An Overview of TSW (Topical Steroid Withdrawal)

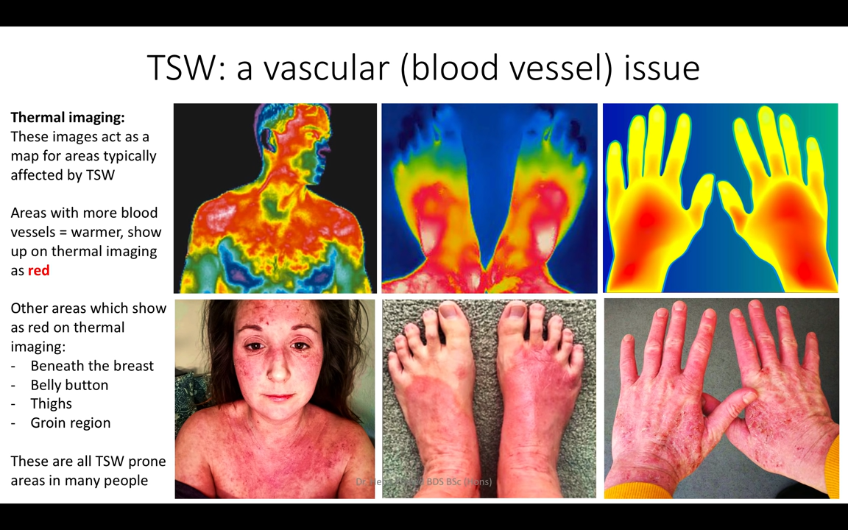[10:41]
around the thighs and in the groin region and these are all areas that are heavily affected in people with TSW.
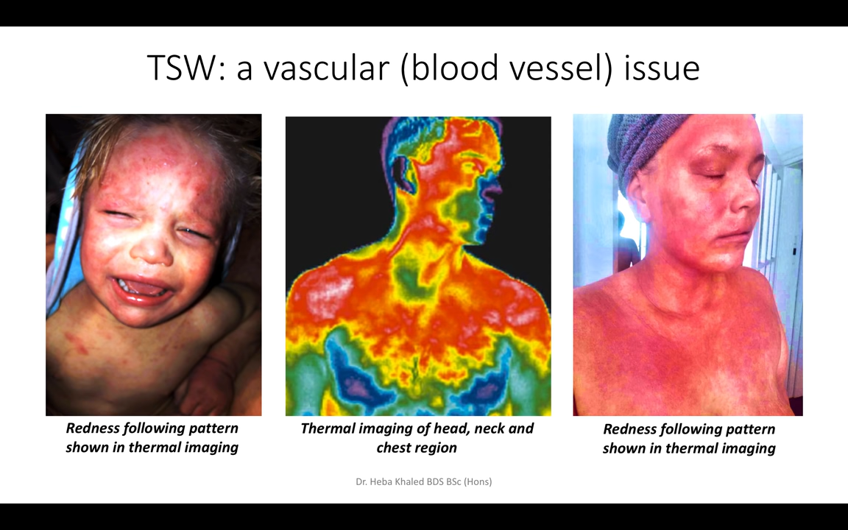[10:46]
Here are just some other images so you can see how it looks in other people. And on the left you can see the clear nose and lips and mouth and the chest of the little boy and it looks exactly like the thermal imaging.
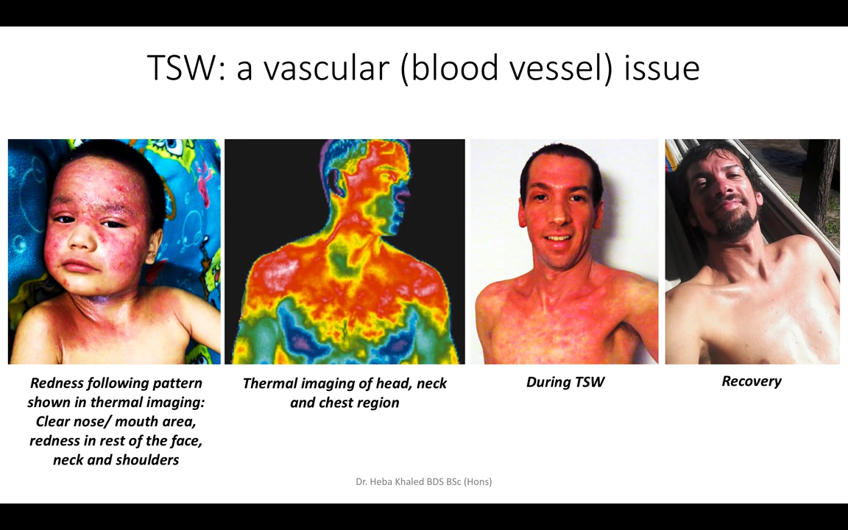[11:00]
And then we've got a before and after of somebody who's in TSW and then when he's recovered.